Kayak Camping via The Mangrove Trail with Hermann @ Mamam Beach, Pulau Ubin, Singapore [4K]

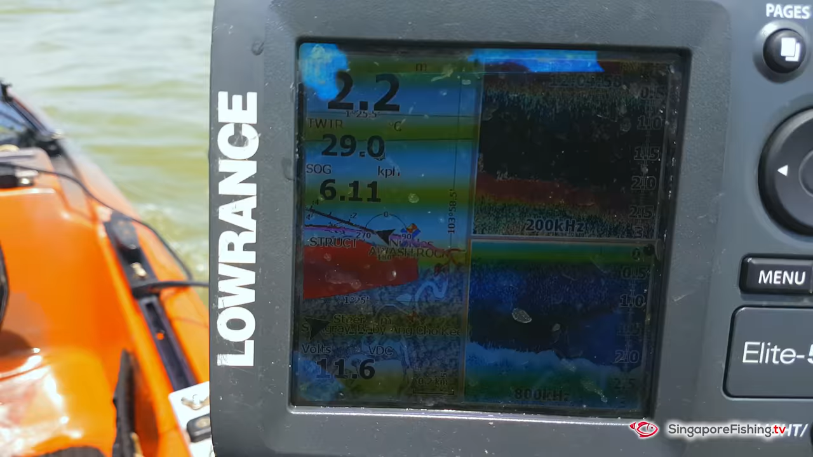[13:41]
With the current from the back, we're barely paddling, we're heading about 6 kilometers per hour already.